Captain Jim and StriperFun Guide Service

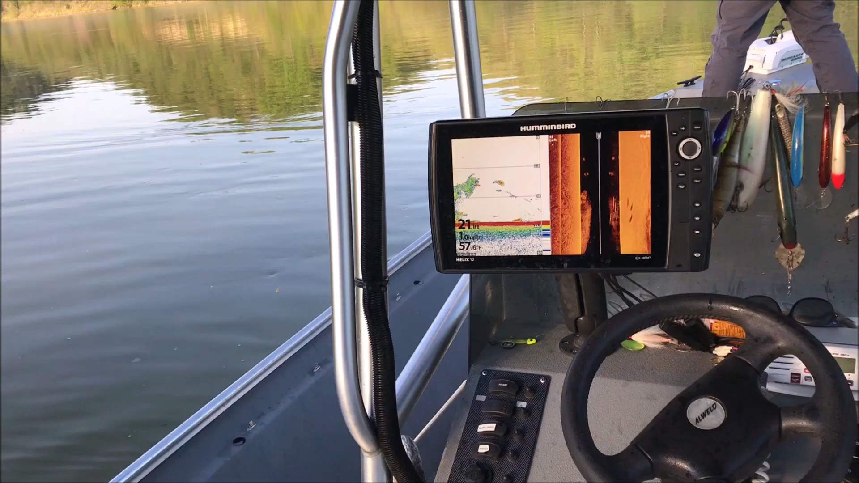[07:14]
Okay, you can see on my helix 12. See those airbladers stand there? Look at the fish in the shadows going off the screen there.
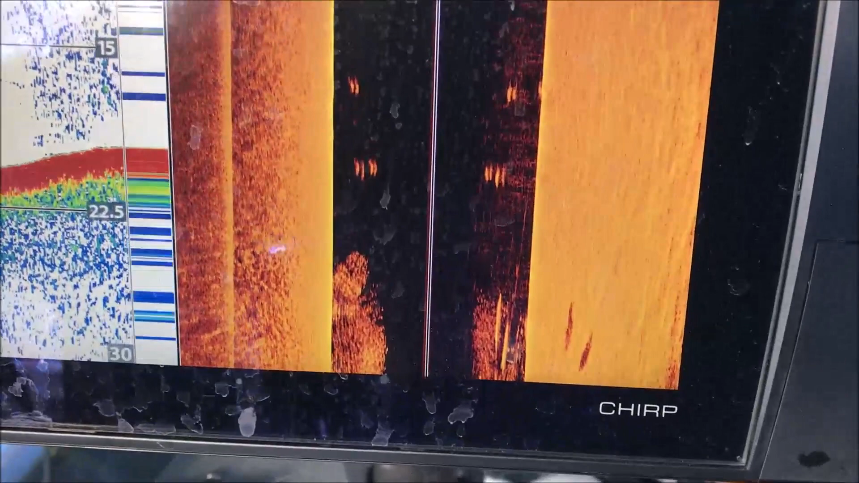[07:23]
They're all in here. We're going to get smacked again.